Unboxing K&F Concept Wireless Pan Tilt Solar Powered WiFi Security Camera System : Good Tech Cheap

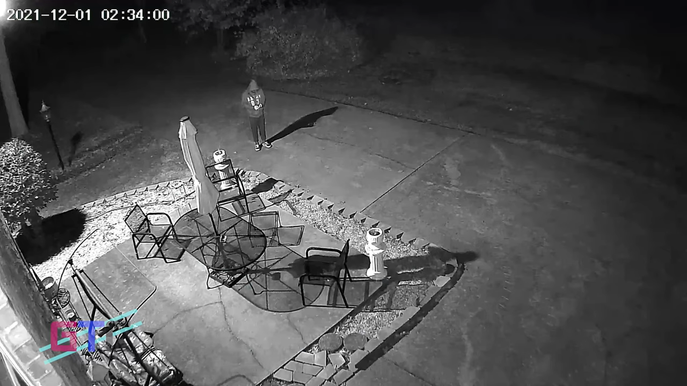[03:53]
So that way you can always get a nice image of what's going on when you're needing to take a look or go back through recorded highlights. Now it doesn't record 24-7.